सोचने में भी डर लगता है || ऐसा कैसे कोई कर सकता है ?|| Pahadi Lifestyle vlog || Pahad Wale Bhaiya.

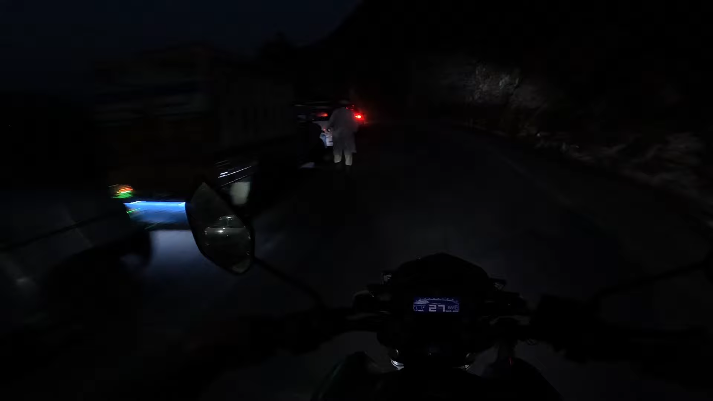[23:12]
तो अभी देखिए अंधेरा हो गया है और रास्ते में ही हमको अंधेरा हो गया था और आज हम सीधे अपने गांव खमोली नहीं गए, बल्कि आज भी मैं एक बार फिर आ चुका हूं अपने ननिहाल रुद्रप्रयाग में।